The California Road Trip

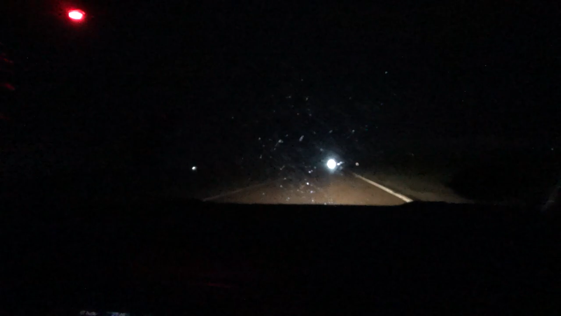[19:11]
And with that being said, there's really not gonna be a whole lot more we can see because it's just completely rainy and dark and lightning. Kind of cool. It's kind of creepy, but kind of cool. So, what was it? 100 and how many miles to our hotel? 190. 190 miles to the hotel. It's a little over a couple hours. 2 hours and 57 minutes. Yeah, so a little under 3 hours left to our hotel.
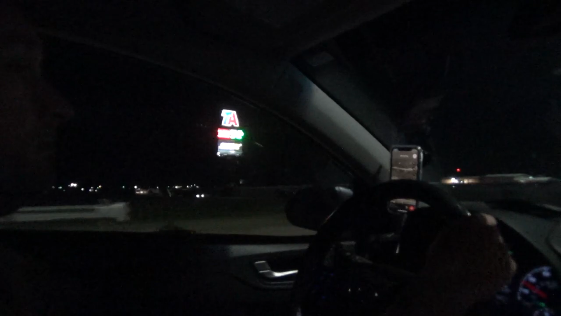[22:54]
It's only going to get worse as we go west. Are you serious? Yeah, it gets higher. $3.17. Ew, I guess $3.05 is the cheapest. All right, well, after getting gas,
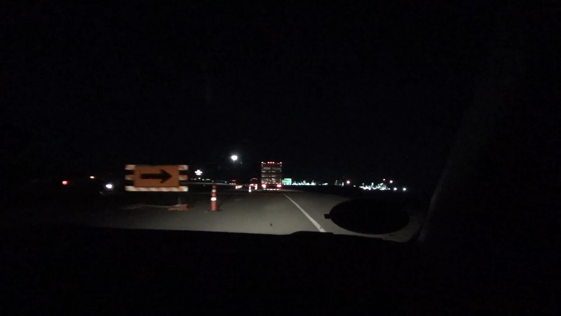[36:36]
I know, we've been seeing that forever. It's one of those things that look like a city, but it's just an oil refinery.
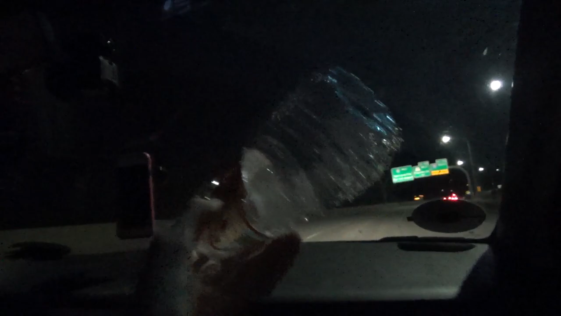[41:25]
So I thought I'd mention that. It's kind of, I guess, a little bit late for that, but you know, science. Yep. We're actually still going down, so theoretically. There's town. Oh yeah, there's Salt Lake City up there in the front of us.
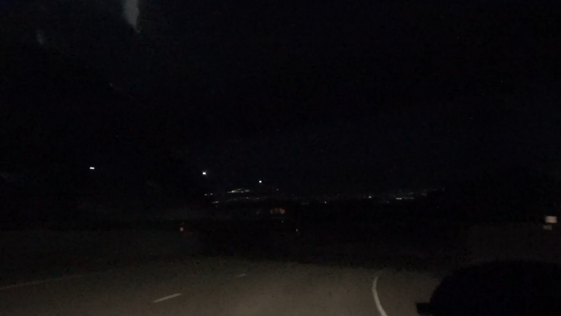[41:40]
There it is. Well, kind of. We'll see more of it. It's more that way. Yeah, there's still a chance it could actually implode some more, considering we're going down more. Yeah, I'd say that was a pretty useless but interesting science experiment. This is a nice sight after driving almost all night. Yeah, we've literally been driving all night. It 15 is. Miles away, there's... And there we have Salt Lake. We're 15 miles from it. There's the city. Well, that's not downtown.
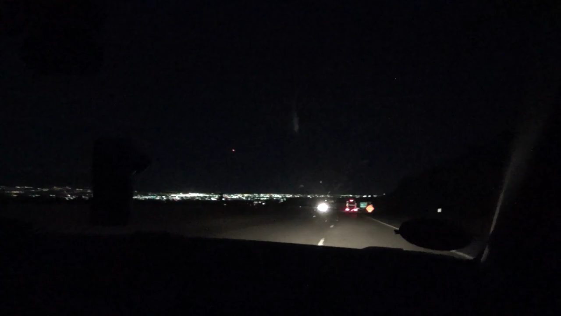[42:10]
That's the area there. Oh, no, I see it over there. There's downtown. Off in the distance.
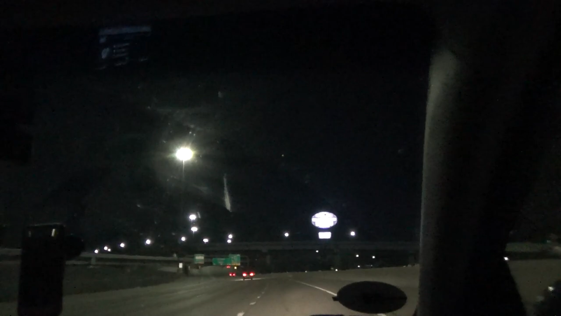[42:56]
Getting on to 80 again. We are very close to our hotel. Staying on 80. Oh yeah, staying on 80. Our hotel is right next to 34 left runway. So I've really got my fingers crossed that tomorrow the wind is from the north.
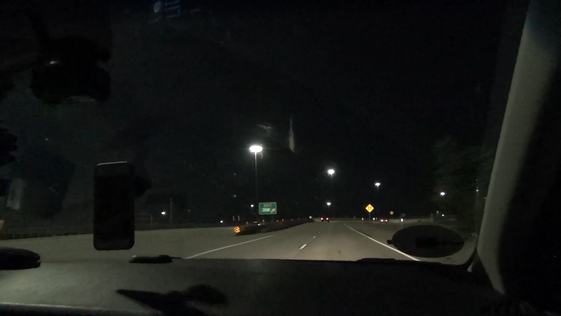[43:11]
You can spot from literally our hotel. That would be super cool. There's a view of Salt Lake City
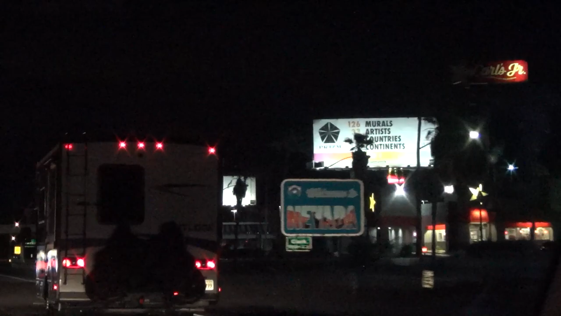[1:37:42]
And there it is. As soon as you cross the state line, gambling. Look at that little monorail thing.
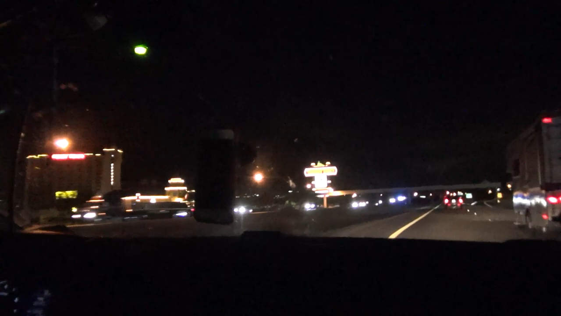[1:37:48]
That's cool. Yep, as soon as you cross the state line, instant gambling.
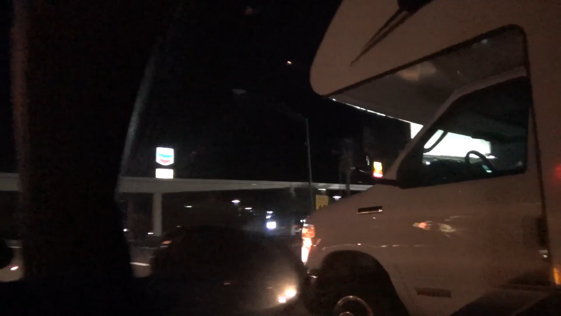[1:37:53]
That is very, well, this state. So, we're about, I'm not sure how far we are from Vegas, but once we get there, we're gonna check out those elevators.
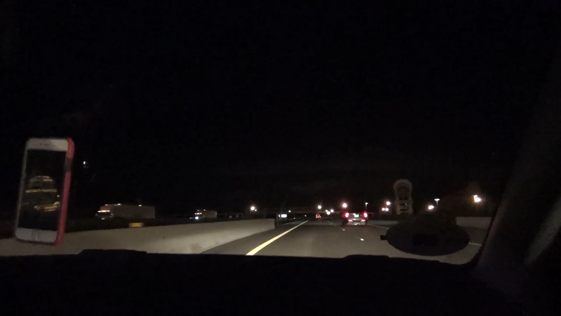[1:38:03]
Yep. Well, it's 9:13, and there are the lights of Vegas off in the distance.
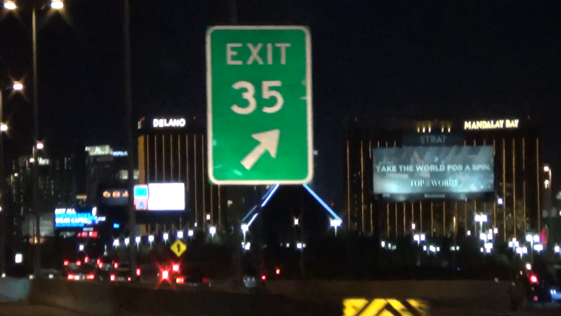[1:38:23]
Hopefully we can ride some of the elevators that are down there. Okay, up there is Vegas. There is the Luxor up there. That's where we're going. It's got a big beam of light coming out the top.
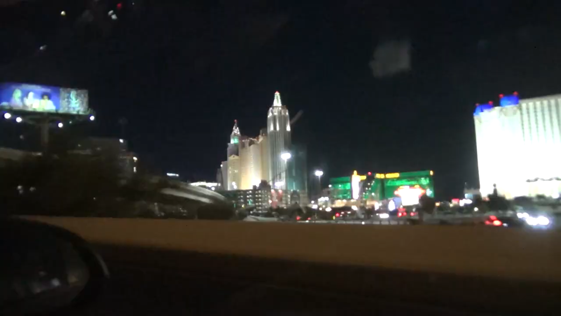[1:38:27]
Turn right. I hope I'm in the right lane.
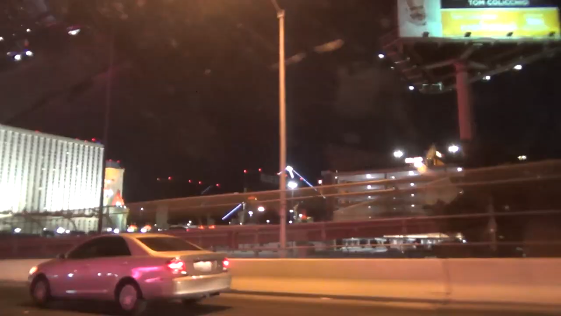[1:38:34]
There it is. Here is what Las Vegas looks like. Is that supposed to be like New York right there? Yeah, that's a mini model of New York. Well, it kind of sucks.
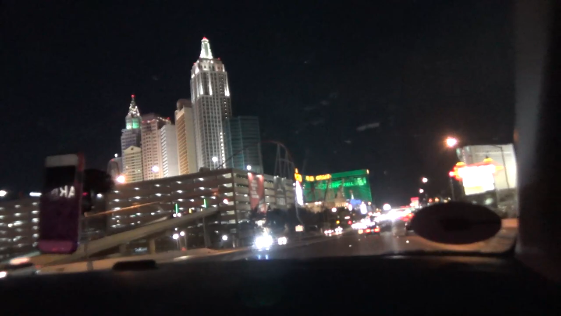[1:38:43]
I mean, I've never been to New York City, so I wouldn't know, but... Yep, there's the roller coaster up there.
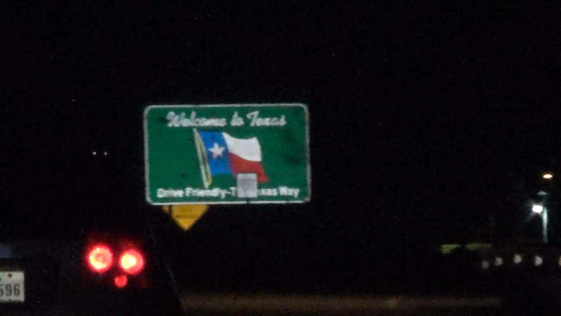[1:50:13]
And is there going to be a Texas sign? Down there, there is. I see it way down there. Yeah, and there it is. Welcome to Texas.
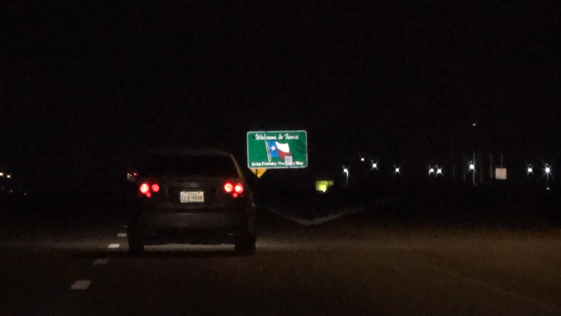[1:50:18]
We're back in Texas, though, this time on the very, very far west side of Texas. There it is, the Texas sign. So we're getting off at our exit, and straight ahead, we can't see it anymore, but all those lights way off the distance are lights of Mexico. But our hotel, I see it over there. It's right over there.